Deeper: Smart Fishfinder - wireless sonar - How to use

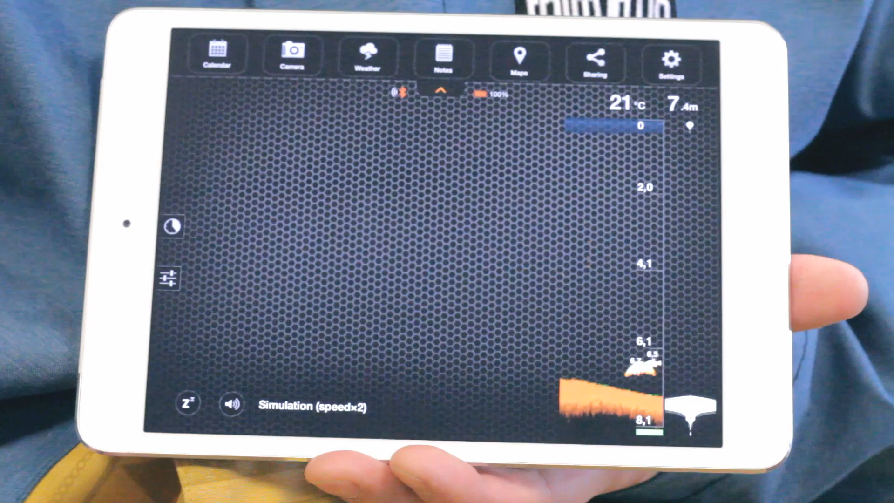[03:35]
On screen: depth 7.4 m, water 21°C
The top right of the screen shows the maximum depth of the water, as well as the surface temperature.
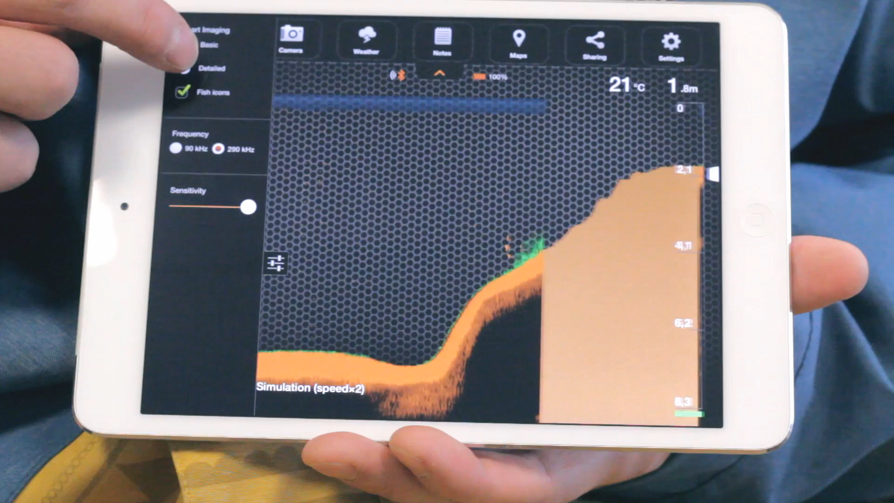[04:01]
On screen: depth 1.8 m, water 21°C
This will tell you if the bottom is soft or hard. The darker shade of orange indicates a softer bottom.
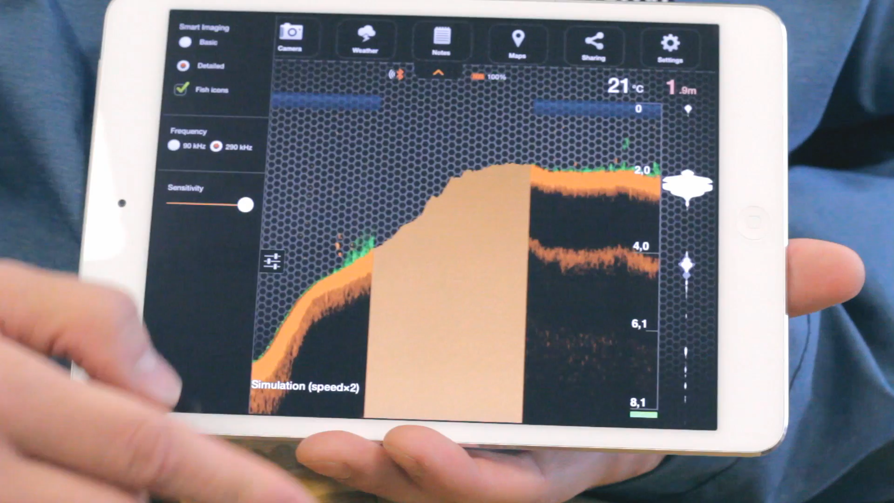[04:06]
On screen: depth 1.9 m, water 21°C
Green colors indicate vegetation, while yellow indicates the presence of fish.
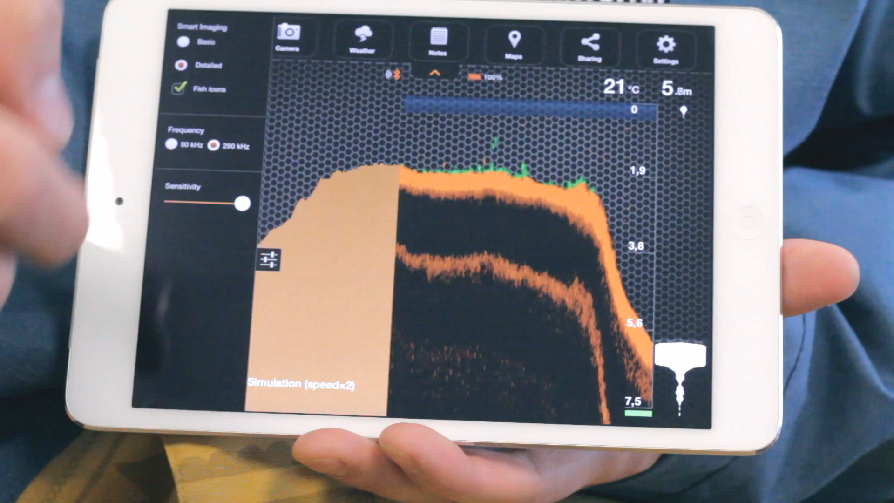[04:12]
On screen: depth 5.8 m, water 21°C
Full details of this will be in the instructions. For easier detection of fish, you can add fish ID, making it easier to understand. You'll also hear a sound notification when a fish ID appears.
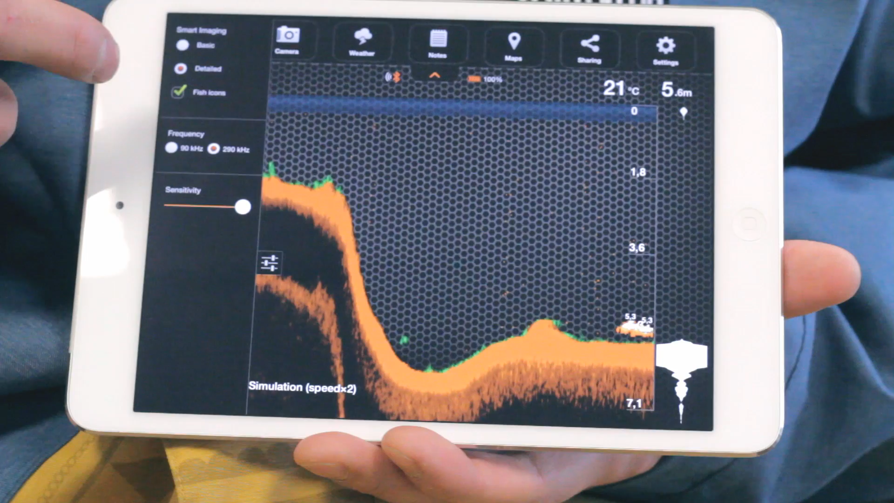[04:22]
On screen: water 21°C
In Detailed mode, you can change sensitivity with the slider here.
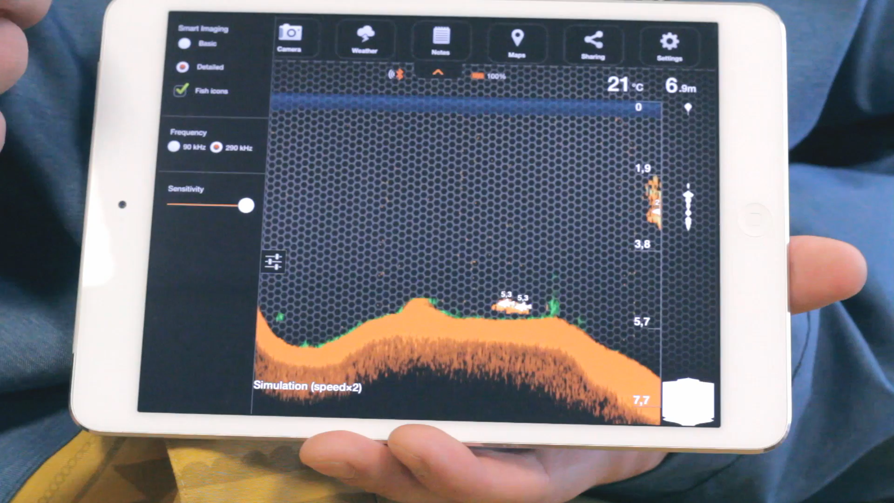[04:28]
On screen: depth 6.9 m, water 21°C
Less sensitivity will filter smaller obstacles.
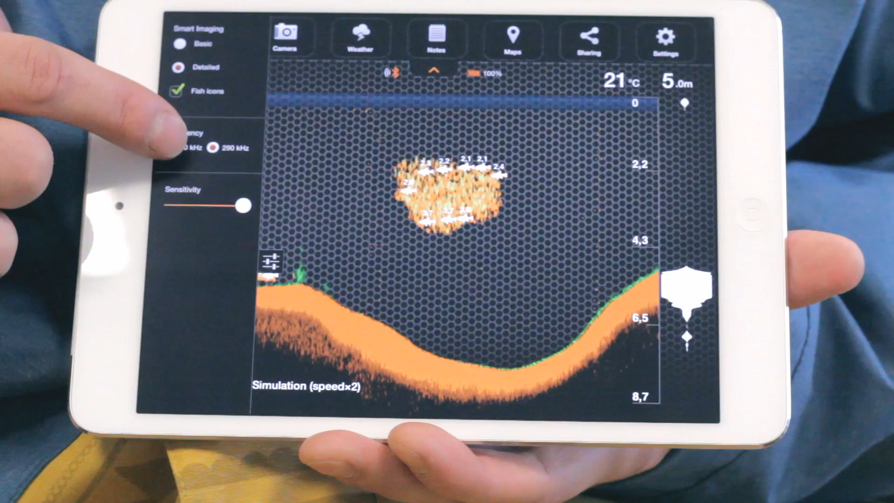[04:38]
On screen: depth 5.0 m, water 21°C
On the bottom left, you can use three buttons.
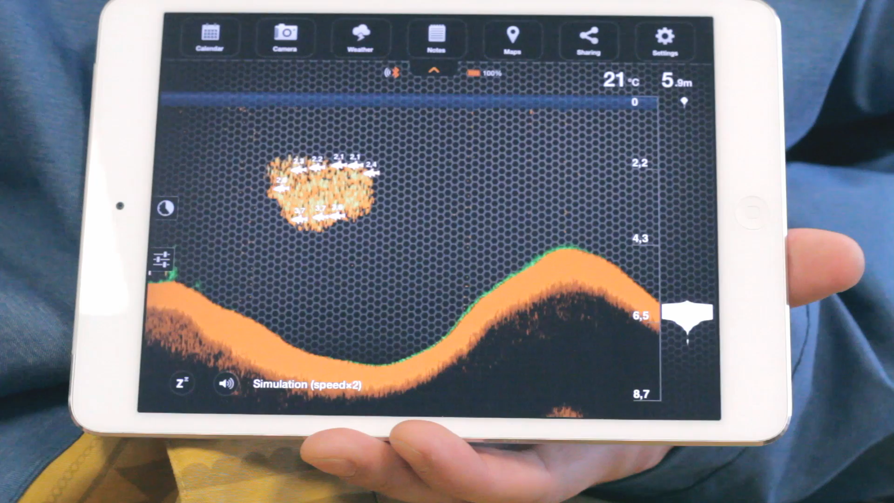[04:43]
On screen: depth 5.9 m, water 21°C
The reconnection button, only present in the Android version, is used if the Bluetooth connection was lost. The snooze button sets Deeper into sleep mode, while Deeper is in the water, but is not used.
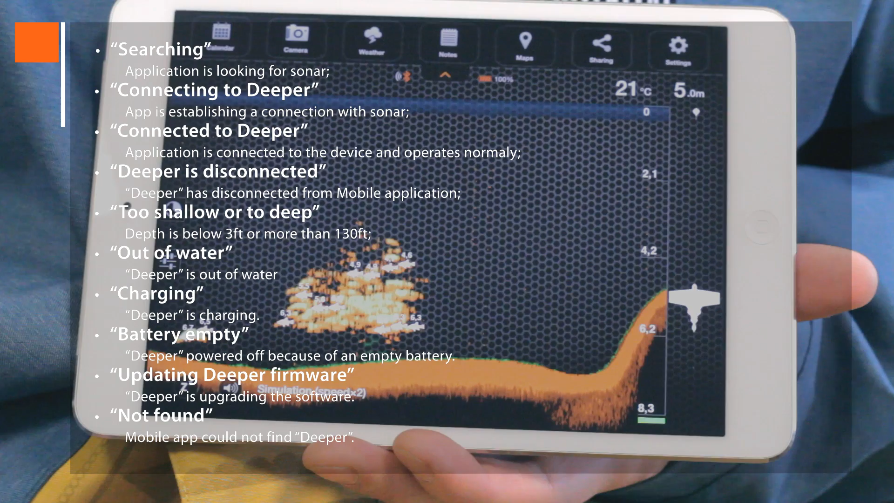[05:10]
On screen: depth 5.0 m, water 21°C
Connected to Deeper shows when it's in normal operation.
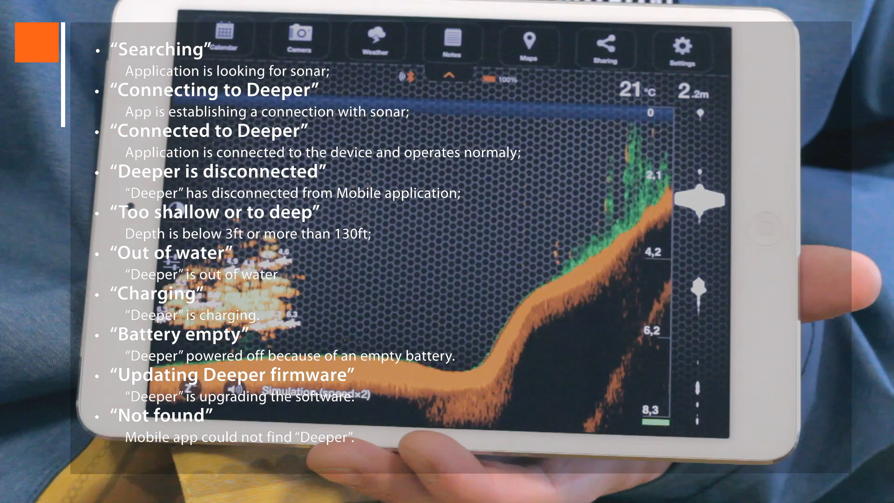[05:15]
On screen: depth 2.2 m, water 21°C
Deeper is disconnected tells you that Deeper has disconnected with Bluetooth.
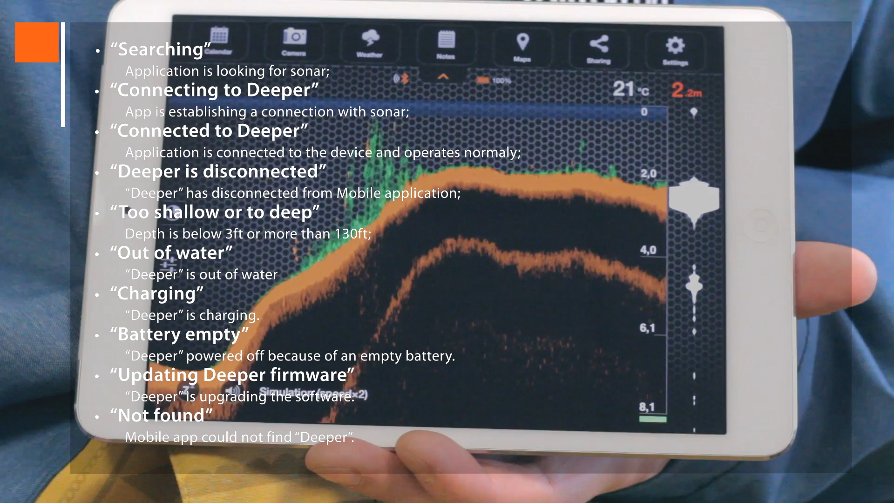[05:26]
On screen: depth 2.2 m, water 21°C
Out of water shows that Deeper is out of water.
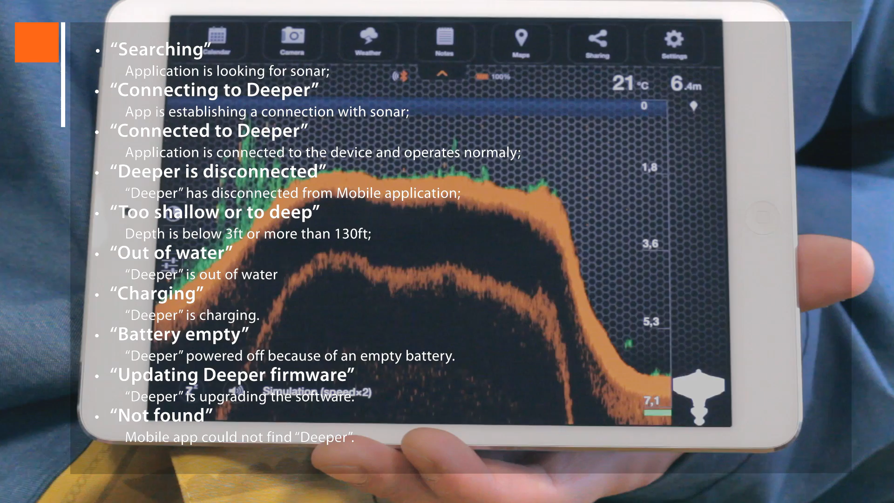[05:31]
On screen: depth 6.4 m, water 21°C
Charging tells you Deeper is charging. Battery empty indicates that Deeper is powered off because of an empty battery. Updating Deeper firmware is when Deeper is upgrading the software.
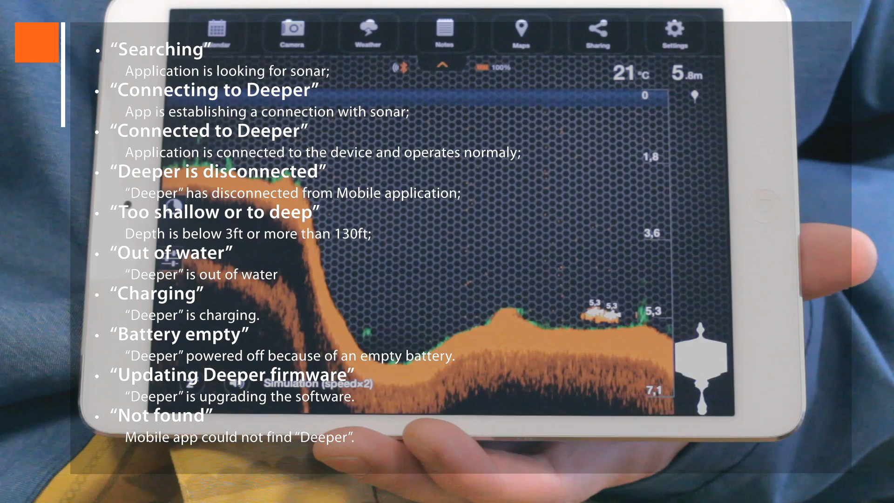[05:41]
On screen: depth 5.8 m, water 21°C
And, not found means that the app could not find Deeper.
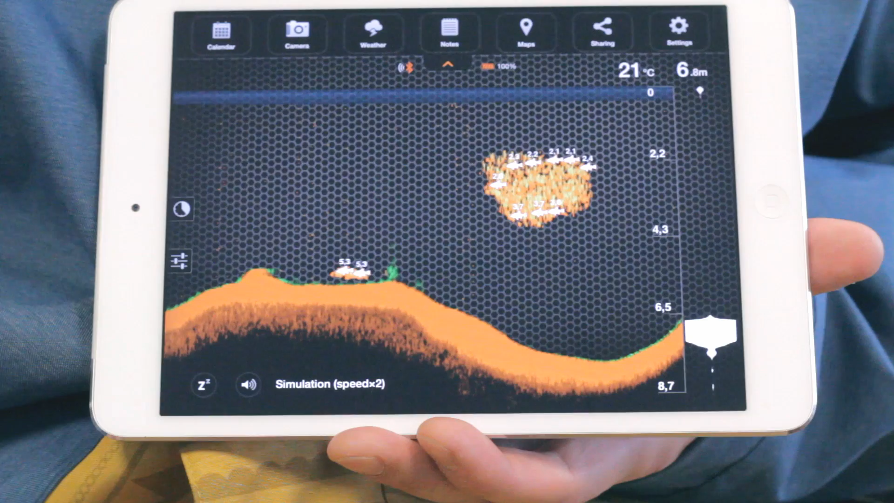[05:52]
On screen: depth 6.8 m, water 21°C
The Bluetooth connection sign and the Deeper battery level icon.